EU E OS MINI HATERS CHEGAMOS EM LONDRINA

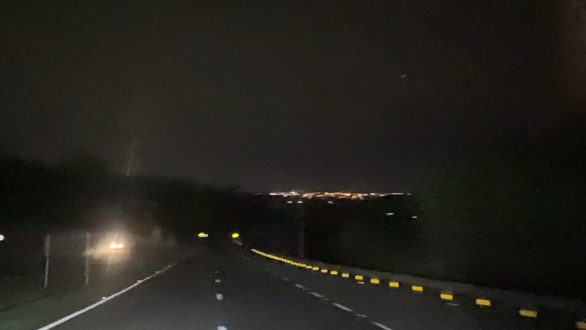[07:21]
Aí, rapaziada, ó. Londrina lá, o fundo já, ó. Estamos a 20 quilômetros de Londrina quase chegando. E aqui eles tão acordado aqui, ó. Já dormiram, acordaram de novo, dormindo de novo, acordaram mais uma vez.